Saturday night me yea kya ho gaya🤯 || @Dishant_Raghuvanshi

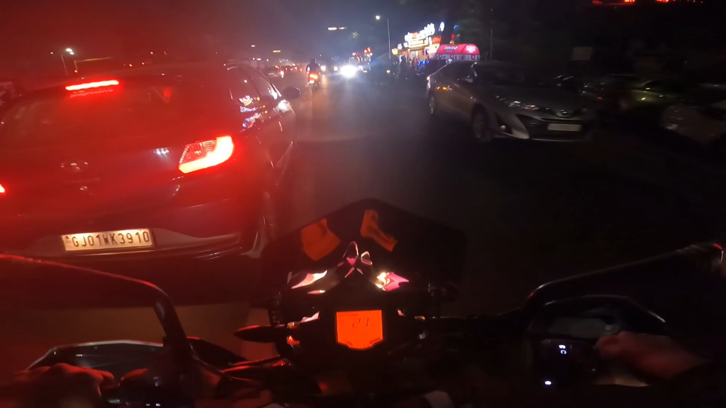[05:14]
लोग रुके हुए है तो वहां पर चलेंगे देखते हैं और यह आचुकि लोकीशन